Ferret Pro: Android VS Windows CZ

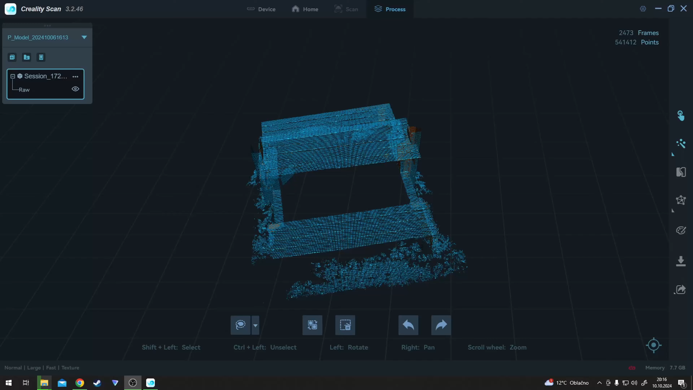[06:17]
A tady máme 3D model Altánku.
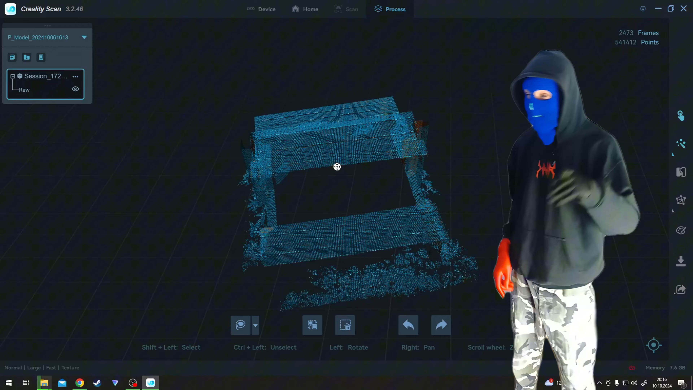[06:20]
Vygenerovaný ho na počítači,
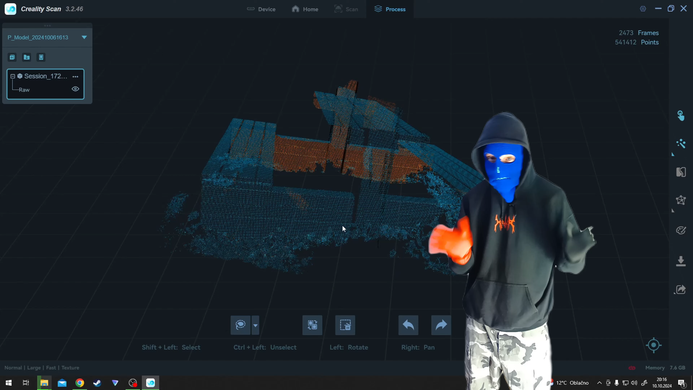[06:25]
teďka to zatím vidíte jenom v těch tečkách a jako první musíme udělat tu optimalizaci,
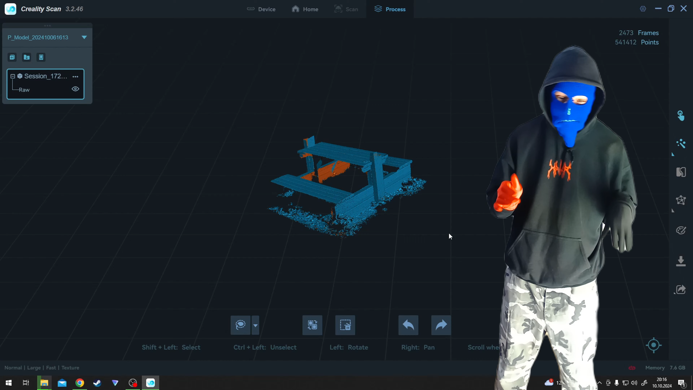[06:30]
kdy se ten model trošku vylepší.
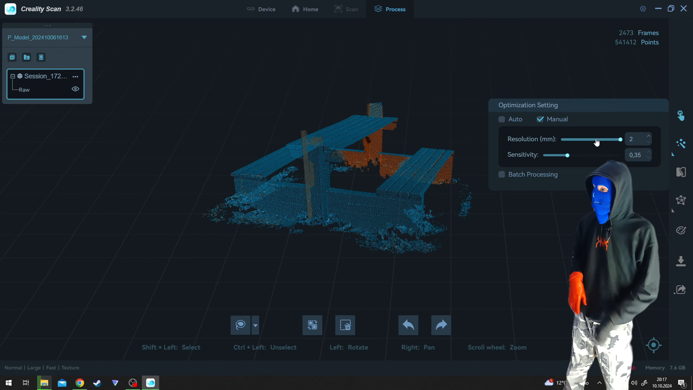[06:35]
A potom provedeme mesh a po meshi
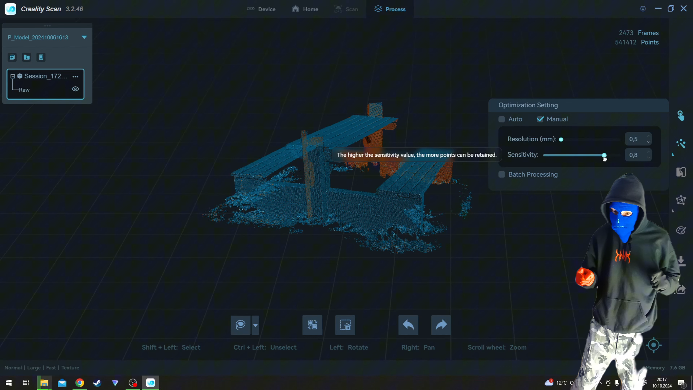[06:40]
coloring, takže vám to udělá texturu a ve výsledku to vypadá docela zajímavě. Celý ten scan trval asi nějakou hodinu, víc času jsem na to víceméně neměl, takže i tak to dopadlo docela dobře, to uvidíte za pár vteřin.
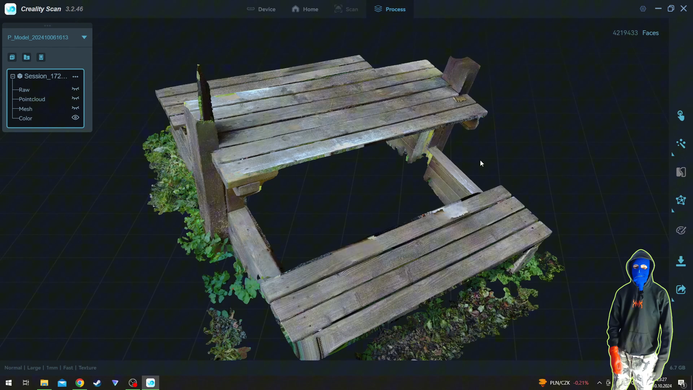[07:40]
Pak to tady máte ještě i v meshi.
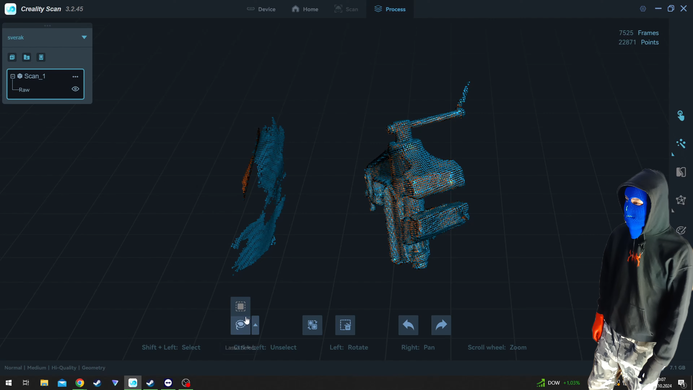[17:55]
Tak tady už si odstraníme ty přebytky, čtvercový výběr. Chci si to dobře takhle natočit, aby se si neodstranil kus toho modelu, který tam chcete mít.
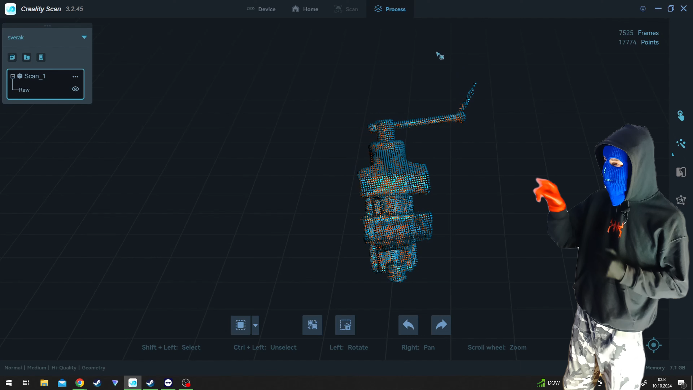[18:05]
Pak jsem tam měl ještě kousek přebytku toho, co byl tam u toho drátu, jak to bylo zavěšený, takže tam taky byla potřeba to odříznout.
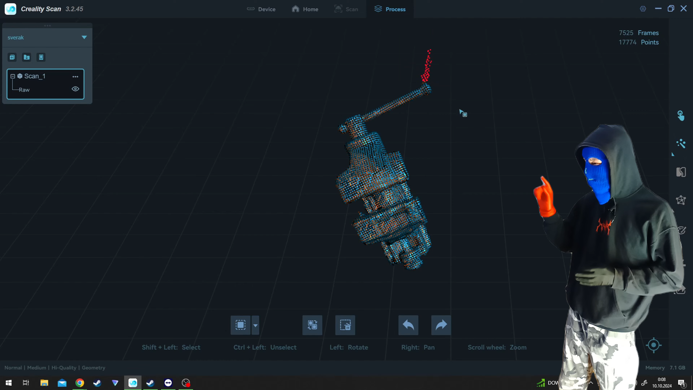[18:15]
Akorát většinou po druhý, když chcete čtvercový výběr, tak tam nefunguje, takže ho musíte jakoby znova zvolit a pak už to jde. Takový menší bug v tady tom softu.
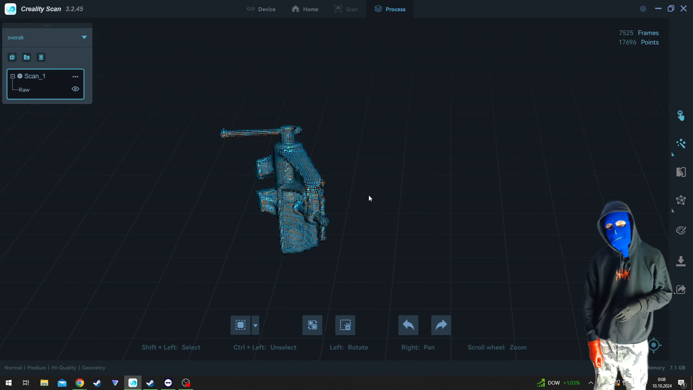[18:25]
Tak se nastavíte k generování meše a vygenerujete prostě detailnější mřížku,
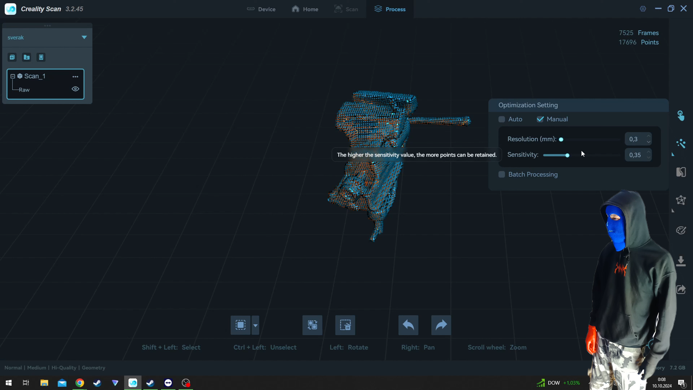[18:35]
pak i ten mesh vlastně, teďka to bylo asi teprve optimalizace.
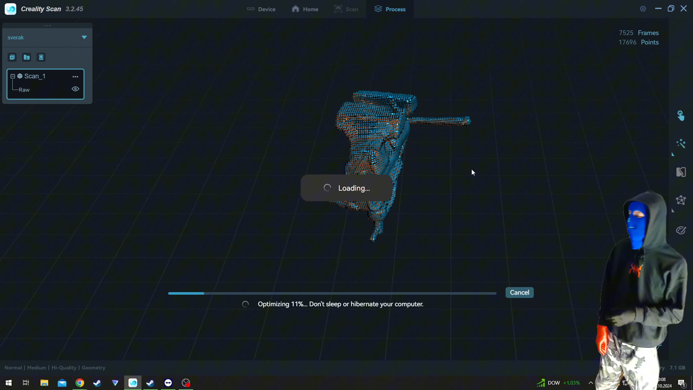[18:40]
Takže až to, pak už ho máte v barvě rovnou.
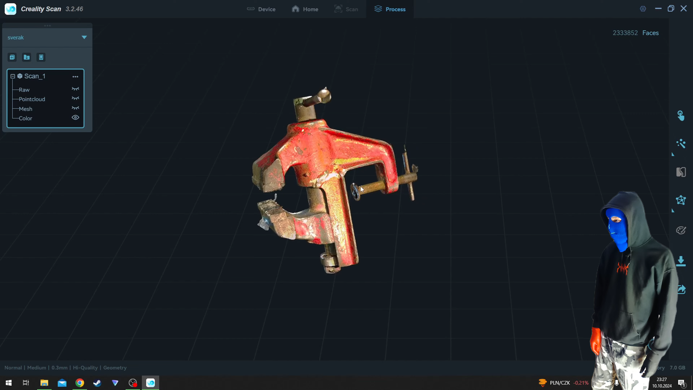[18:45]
No. A jak jsem říkal, vyšlo to docela zajímavě na to, že to světlo bylo z obou stran jako jiný, tak
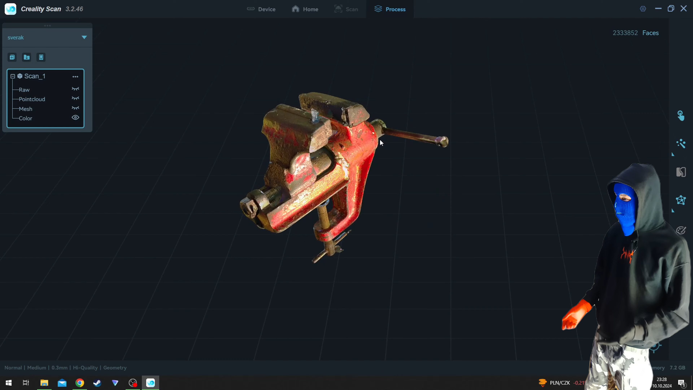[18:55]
ten model vypadá už jako celkem použitelně a řekl bych, že ta textura pak bude dál použít, jako poupravit třeba v nějakém Lightroomu nebo v nějakém podobném softwaru,
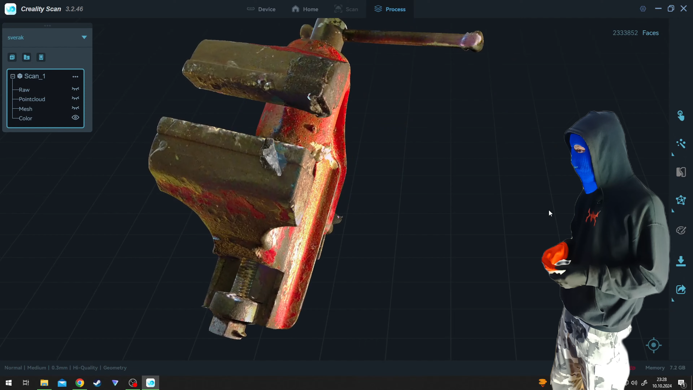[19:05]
aby to světlo bylo trošku vyváženější na té textuře. Pak to bude třeba použít v nějaké hře jako nějaký asset, třeba v nějakém Unreal Engineu nebo v něčem podobném.